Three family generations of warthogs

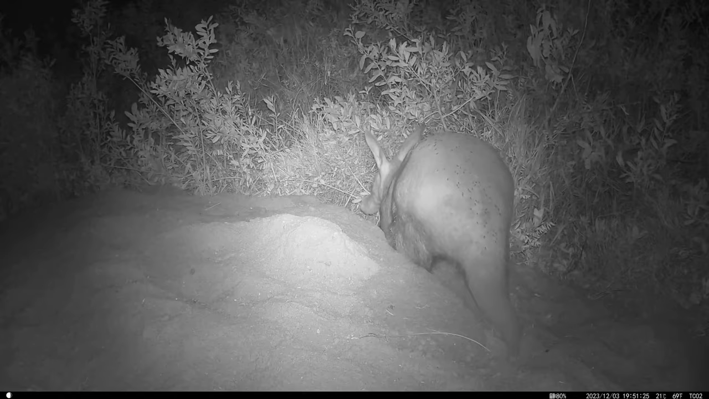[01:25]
They may also go to the burrow when it's really hot, which it has been for the last few days.